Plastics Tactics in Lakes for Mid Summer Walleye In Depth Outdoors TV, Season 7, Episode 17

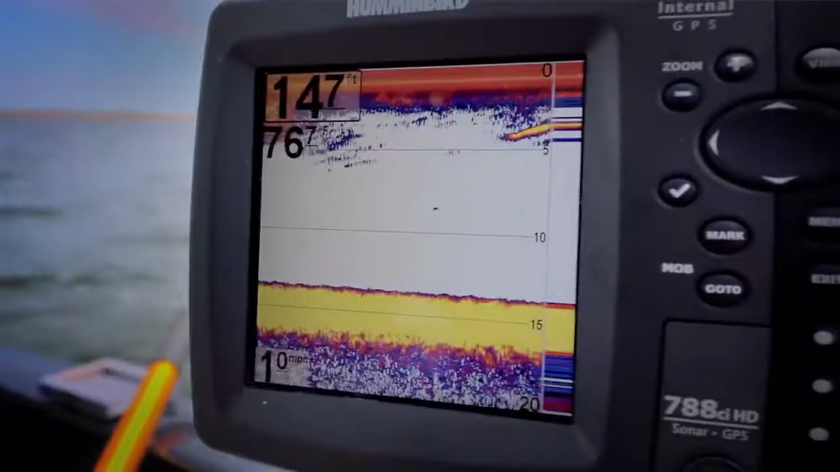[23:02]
is crushing that jig surface temperatures 77 degrees 76.7 they look pretty healthy to me yeah nice fish